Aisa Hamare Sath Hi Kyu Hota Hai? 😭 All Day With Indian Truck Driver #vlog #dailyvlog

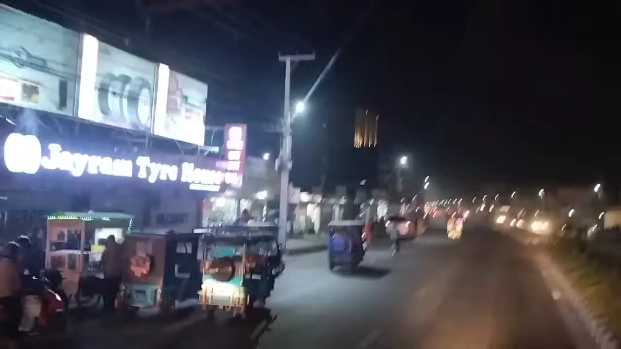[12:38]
तो पहुंच चुके हैं जहां पर हमारे घाड़ी खाली होना यह देख सकते हैं
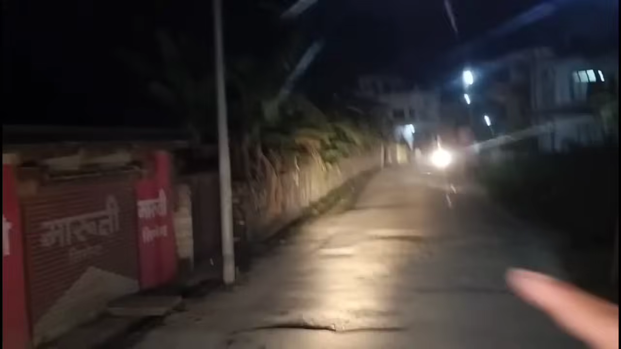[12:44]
इदर ही सामने बाहे सेट में गाड़ी दबाग लगाना पड़ेगा और यहां से एक किलोमेटर आगे तल सुबह में गाड़ी खाली